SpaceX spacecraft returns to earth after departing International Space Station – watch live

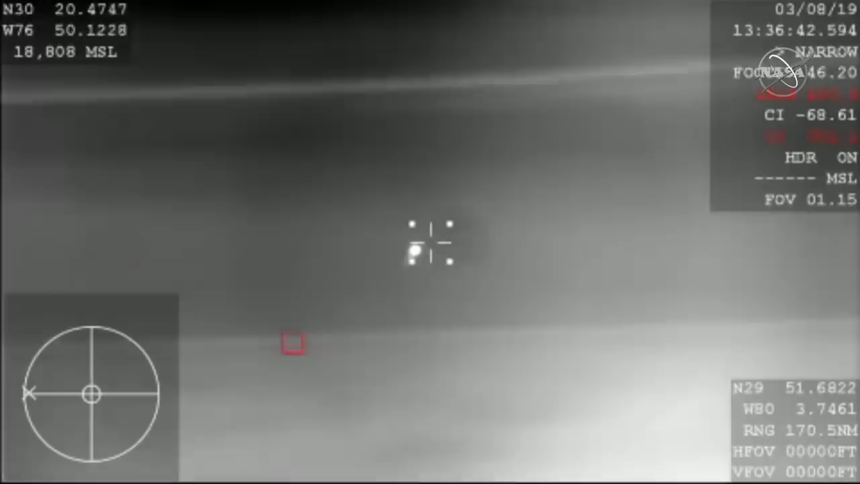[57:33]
So this is a view from that WB-57 airplane. You were looking at Dragon streaking across the sky on its re-entry through the Earth's atmosphere, aiming for a splashdown in just a little while from now. So it's pretty exciting that we get this shot right now,
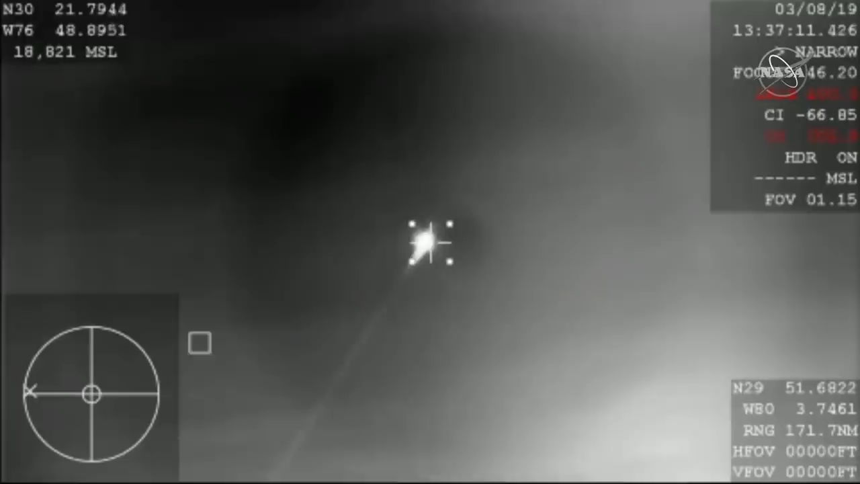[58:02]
as it is our first view from planet Earth of the Dragon capsule since it lifted off from Cape Canaveral just several days ago. I will say this is a pretty rare treat to be able to see this here. And again, this video is coming from a NASA airplane that we're flying around that recovery zone there,
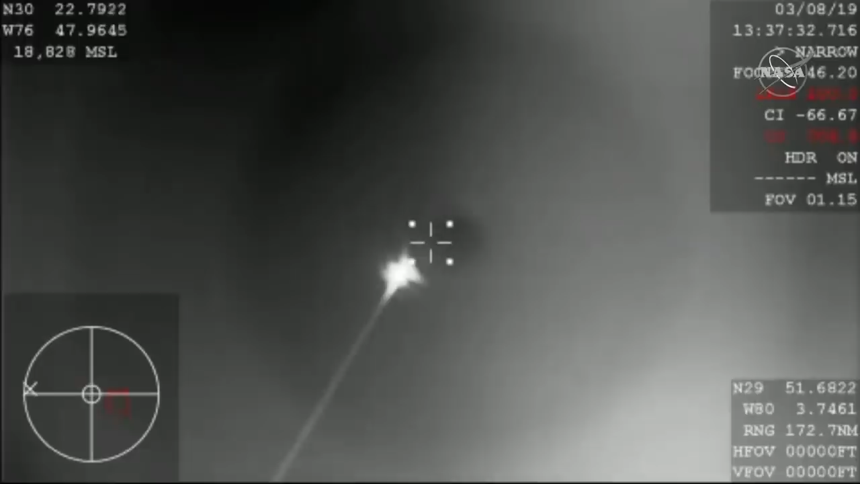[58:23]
a WB-57. It's commonly used for a lot of atmospheric studies and other science missions. But able to put a tracking camera on it to try and get this re-entry through the Earth's atmosphere today. We're hearing that they should have AOSO acquisition of signal back with the Dragon spacecraft. Right now it's about 46 kilometers in altitude.
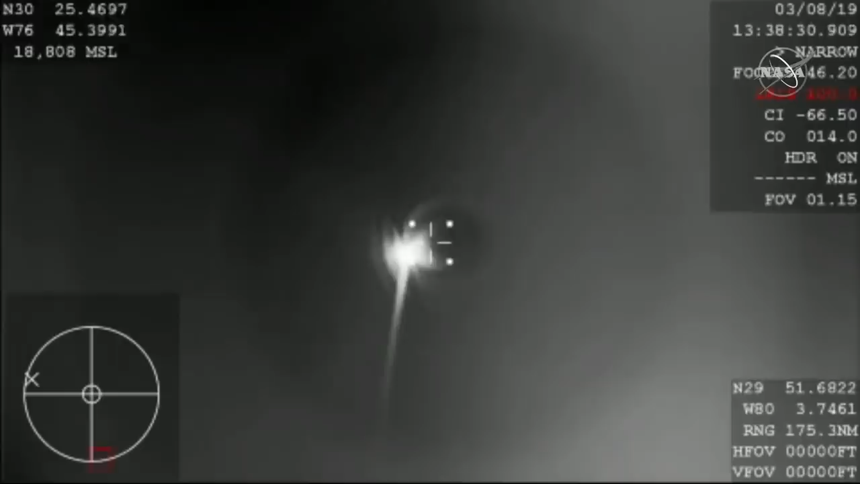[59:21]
So it looks like from the orientation of the imagery there that Dragon is going up when in fact it is still coming back down towards Earth. And again, just keeping you on the timeline,
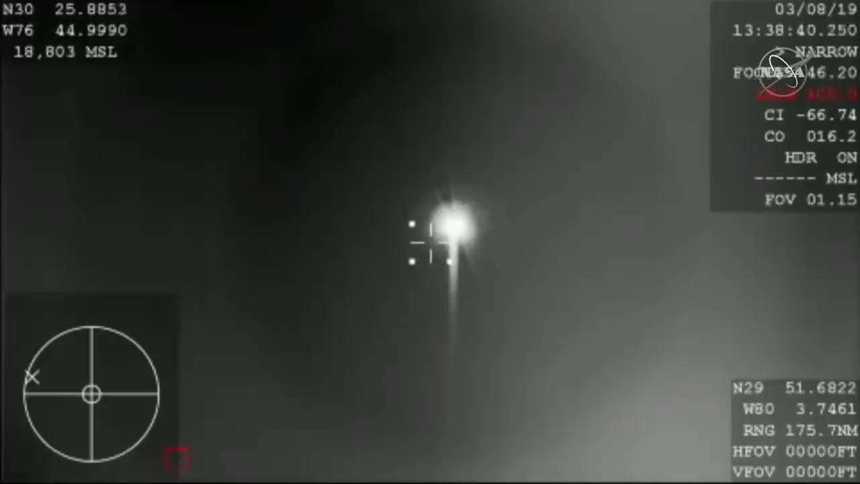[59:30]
so we actually acquired signal about a minute ahead of when it was expected, where we're going to be looking for those initial drogue chute deployments at about 41 minutes after the hour. So after Dragon gets a little bit lower down, we're going to be keeping an eye out. You're going to see the drogue chutes deploy initially, followed by those four main parachutes, much larger and able to slow the vehicle down for a much softer splashdown in the ocean.
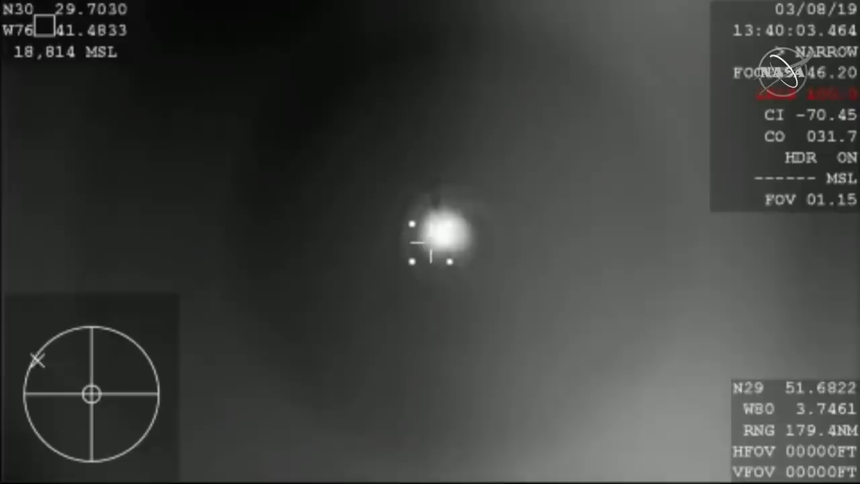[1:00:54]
This is from a camera on board a chase plane there at the landing zone over the Atlantic, about 200 or so nautical miles off the coast of Florida. We're under 30 kilometers, continuing to descend. The next milestone we're going to be looking for is parachute deployment. And hearing we're now about 20 kilometers in altitude.
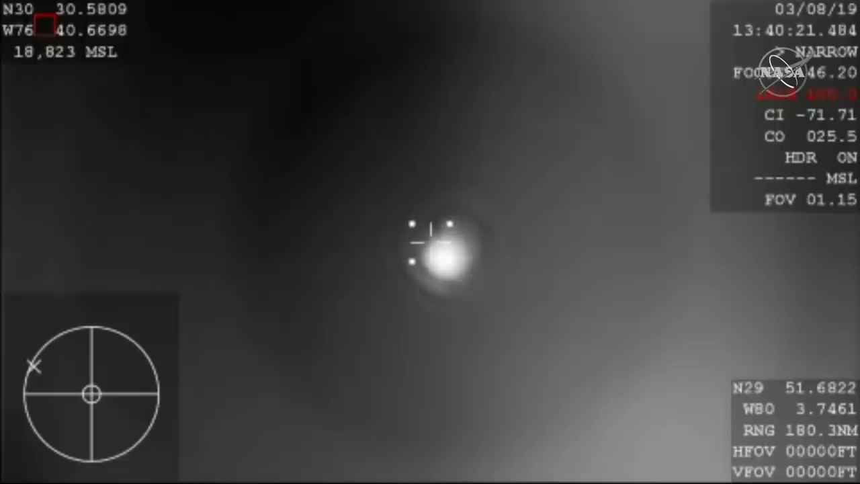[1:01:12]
Dragon spacecraft continuing to descend. It's now subsonic, so already starting to slow down thanks to the aerobraking,
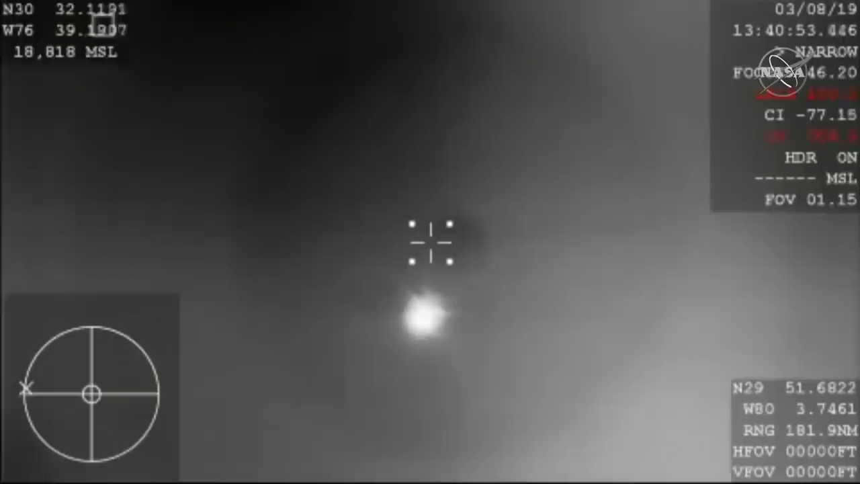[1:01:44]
basically slamming into that Earth's atmosphere, causes a lot of friction and allows the vehicle to eventually reach its terminal velocity, basically. And then those parachutes are going to kick in.
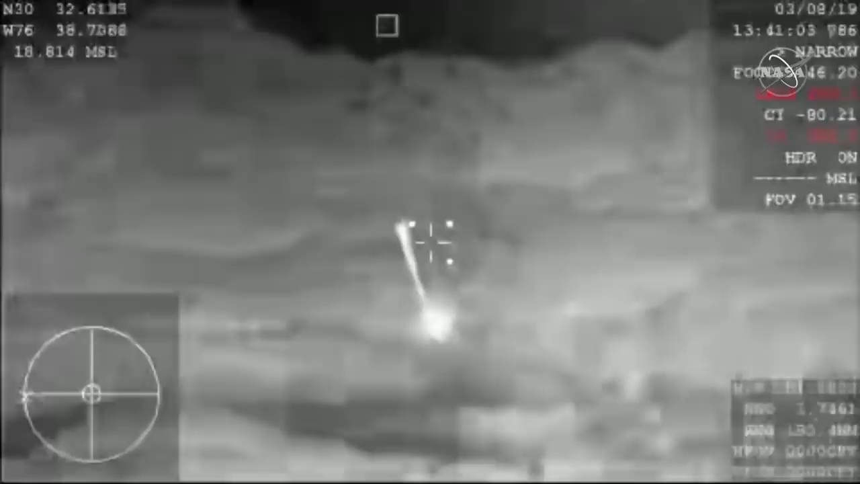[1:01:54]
So there you have visual confirmation of the deployment of our drogue parachutes.
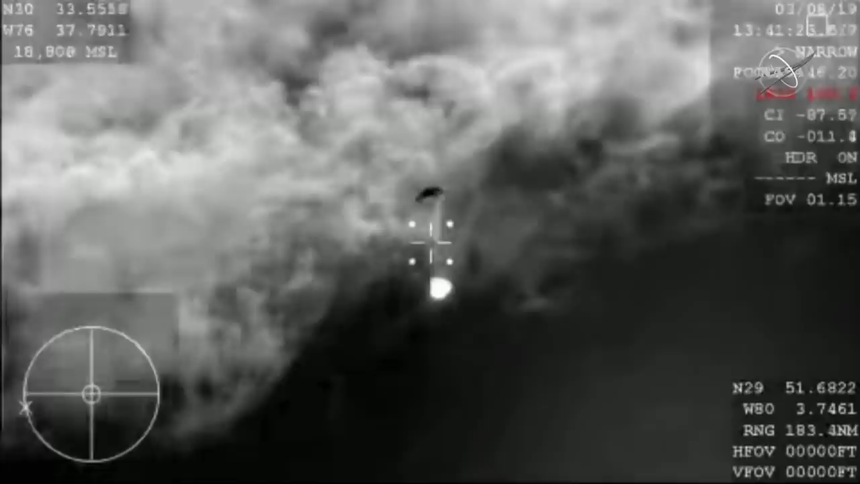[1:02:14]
And so those drogue chutes do the initial slowing,
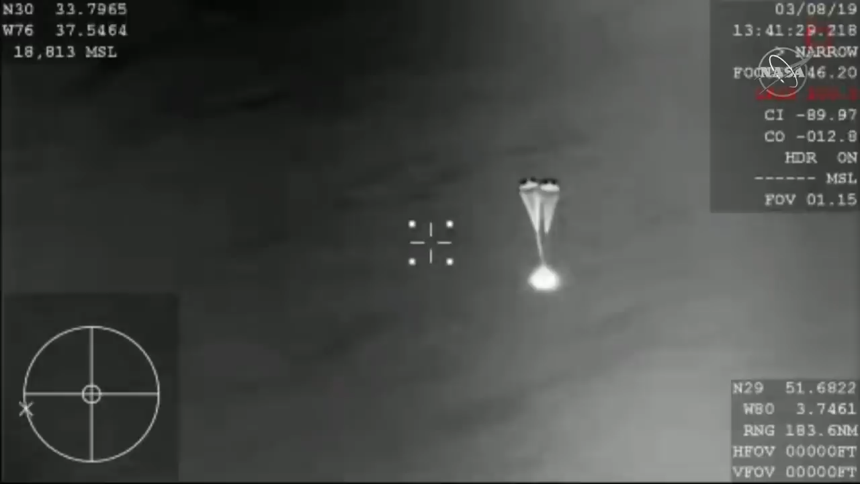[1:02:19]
and then they're ultimately going to pull out the four main parachutes responsible for really slowing the spacecraft down prior to that splashdown.